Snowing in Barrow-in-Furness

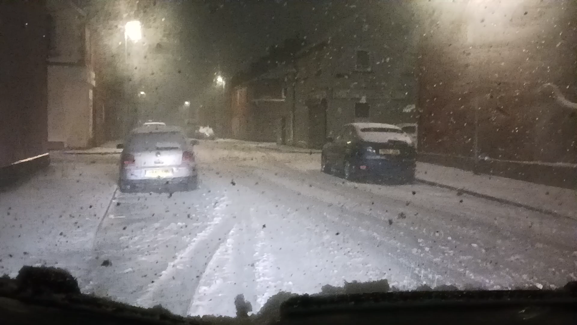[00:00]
Hello, it's Barra Boy Woods. It's been snowing in Barra and Furness. You can see it about everywhere. Even on the windows and that. It's been snowing. It is the, what is it today?